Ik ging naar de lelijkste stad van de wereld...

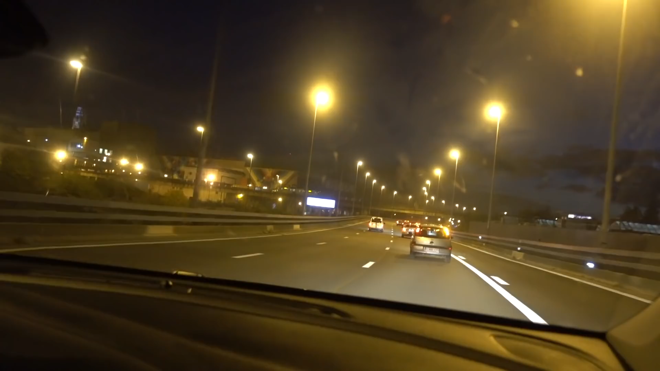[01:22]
Dit is mooi! Oh, dit is mooi. Kijk eens. Hier. Oh. Kijk eens. Charleroi. Ja, goed gedaan. Hier. Groen.
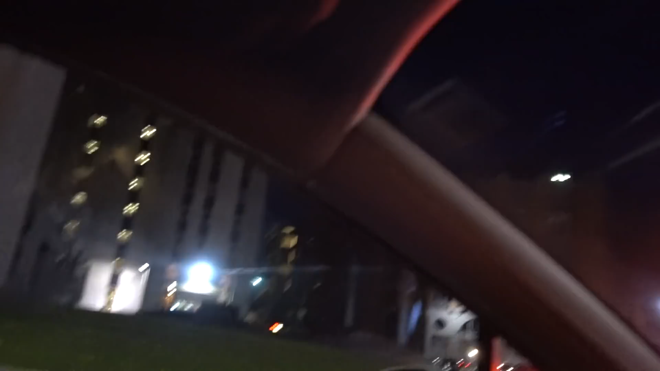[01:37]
Wow. Oh, er komt ook een...
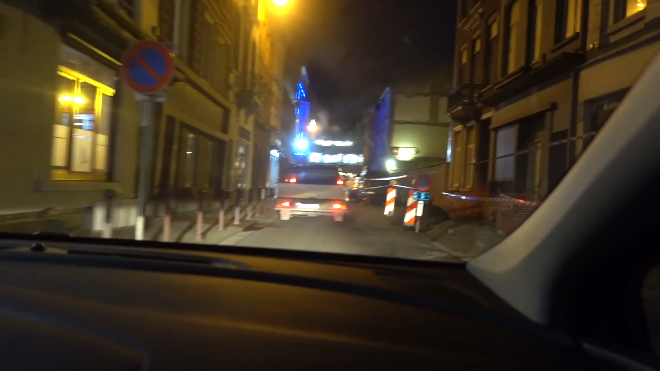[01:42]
Ik hoop niet dat het hier moet, maar we hebben één groot probleem. Oh, maar dit is wel mooi. Nee jongen, dit ziet er niet uit. Kijk dan. Wat een tering ben hier, hoor.
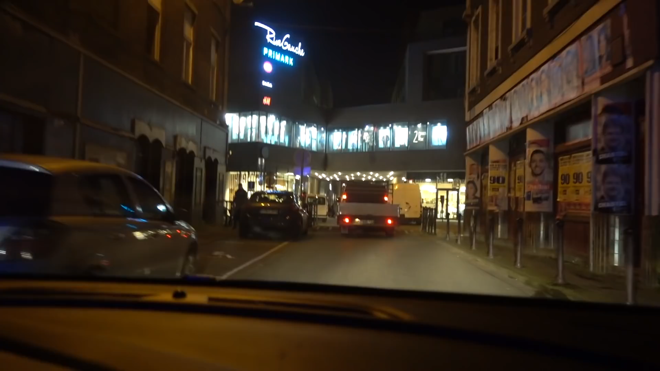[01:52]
Godverdomme, mijn kamer is nog schoner dan dit. Daar heb ik al 2 maanden niet schoongemaakt. Oh. Dan gaan we voor, hoor. Kom maar.